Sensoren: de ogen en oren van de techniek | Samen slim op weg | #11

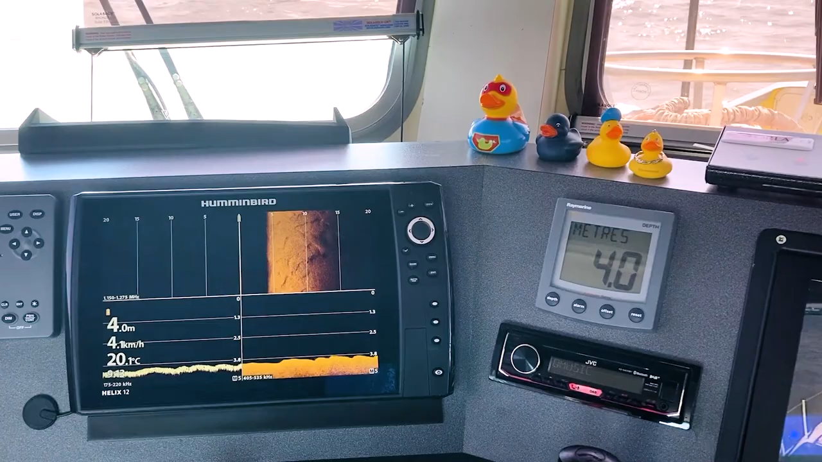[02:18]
On screen: depth 4.0 m, water 20.1°C, speed 4.1 km/h
Hiermee kunnen wij objecten onder water opsporen. Vervolgens hebben we de dieptemeter.
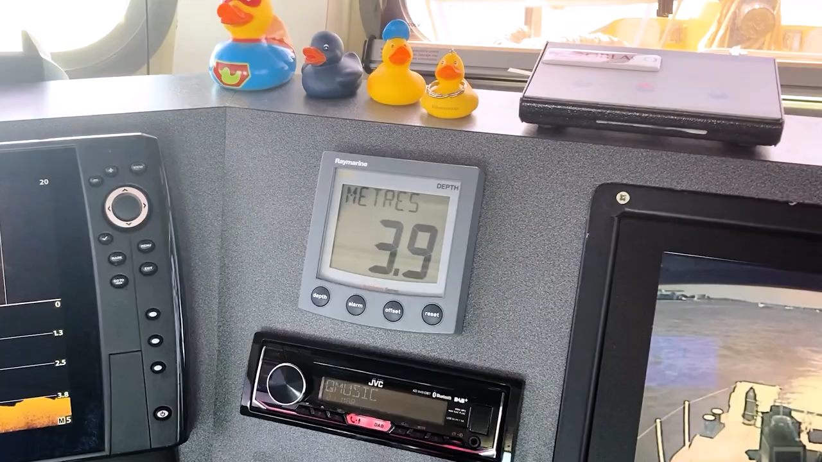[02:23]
Hier kunnen we de actuele diepgang onder het schip. Net geen 4 meter. En daarnaast een van onze belangrijkste systemen.
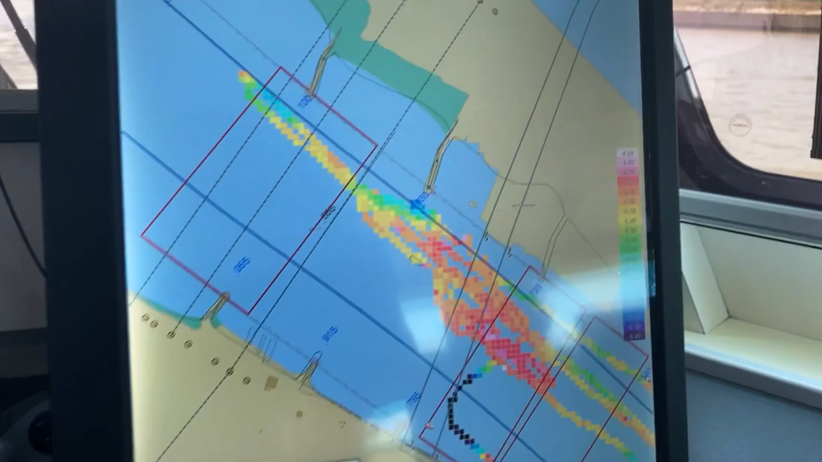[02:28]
Onze Quintzy. Elk blokje wat er te zien is, is 7 bij 7 meter.
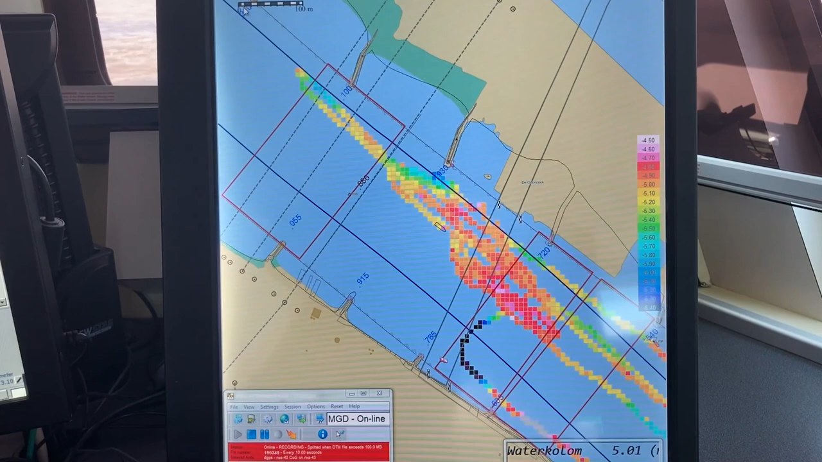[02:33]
Hiermee peilen wij de diepte van de rivier.